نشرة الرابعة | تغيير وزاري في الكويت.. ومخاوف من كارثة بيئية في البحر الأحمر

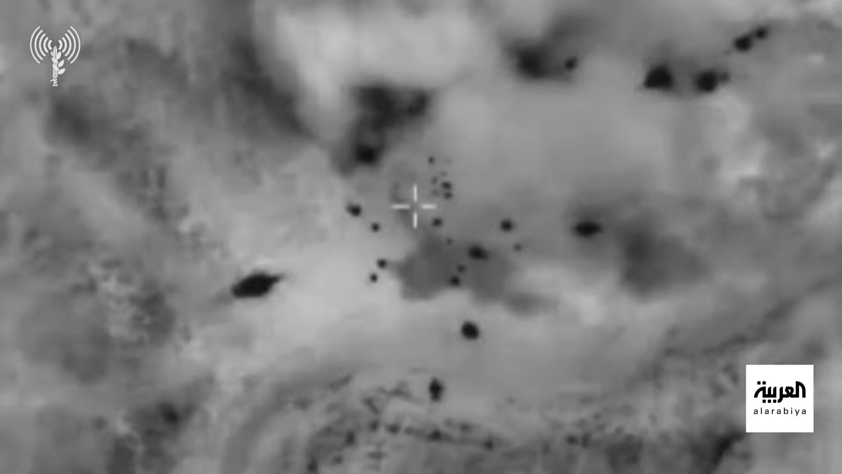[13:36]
وقد نشرت وزارة الدفاع الإسرائيلية فيديو لمقالة إنه لطائرات شنت الهجوم ضد حزب الله اللبناني تضمن المقطع اعتراض مسيرة بواسطة مروحية قتالية